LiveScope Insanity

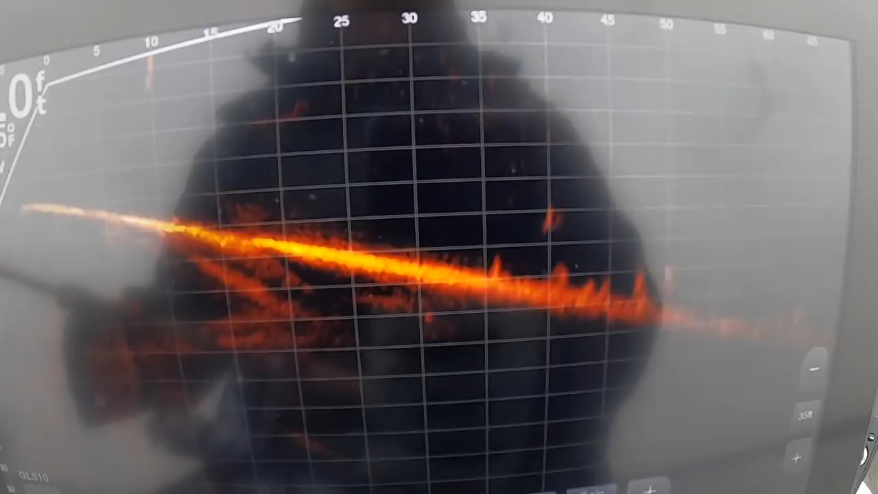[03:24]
those are your crappy right there folks and they're sitting on a ledge and it's not too hard to find them because usually if you just
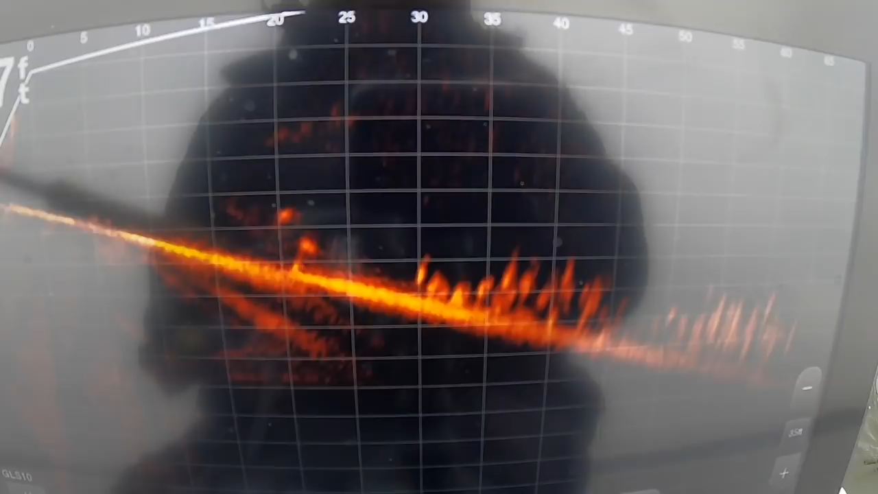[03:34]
play the wind and i'd recommend this on any lake um wow the reels are really frozen up came up really short on it check that out there it is falling in
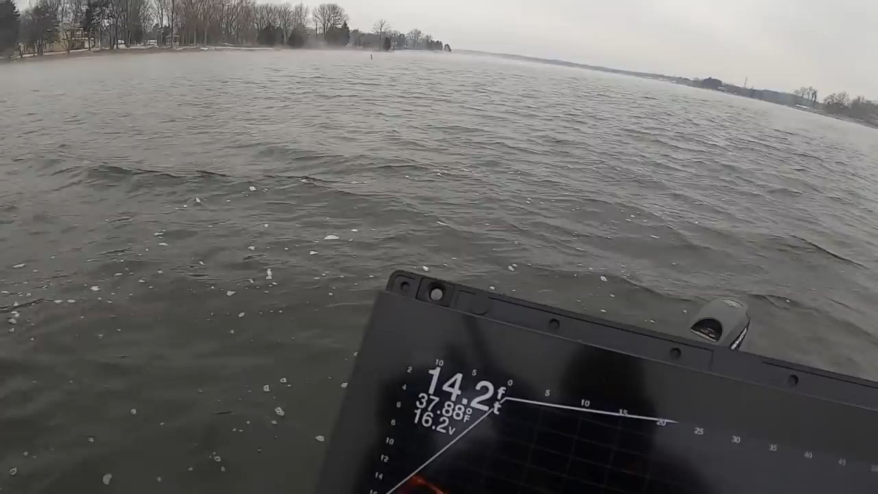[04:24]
On screen: depth 14.2 ft, water 37.88°F
there he is first fish now what i did there it's a small guy but what i did there was after you go through a pile you really want to sit
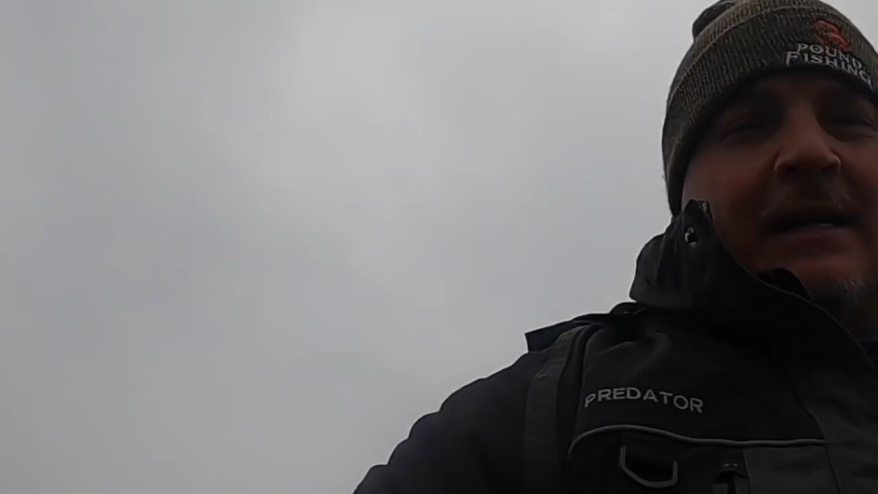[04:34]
around at that back end because you'll never know they're always surprising what was watching that whole process and they will hit it as you're exiting so if you just hurry up and bring it into the boat a lot of times you perhaps lost the fish
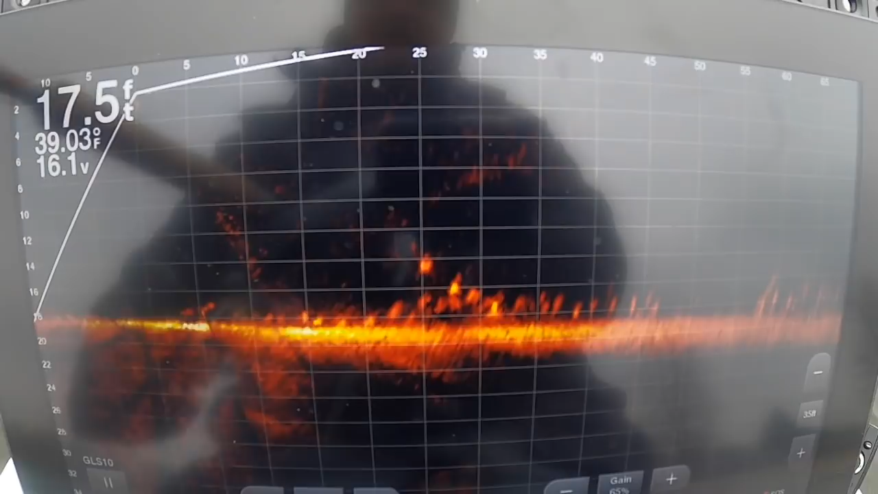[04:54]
On screen: depth 17.5 ft, water 39.03°F
boom and there it is
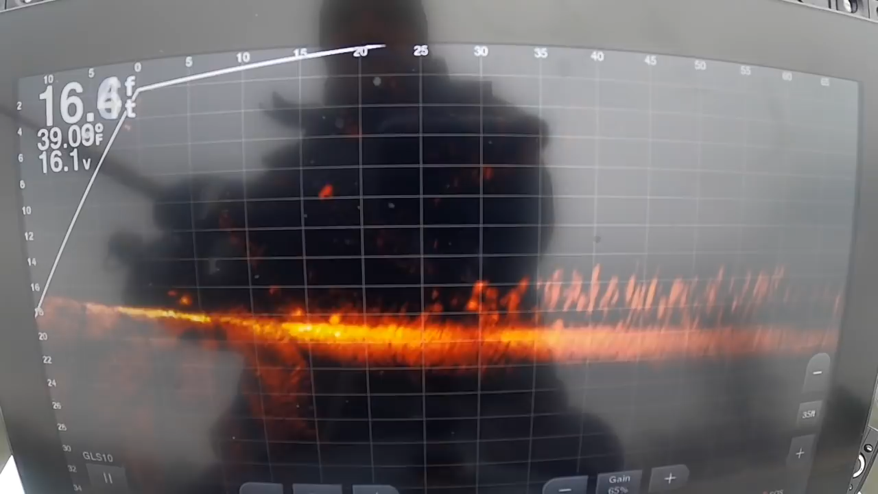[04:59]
again you just got to pay attention it's time on the water being able to locate your stuff this is a good fish looks like a good good fish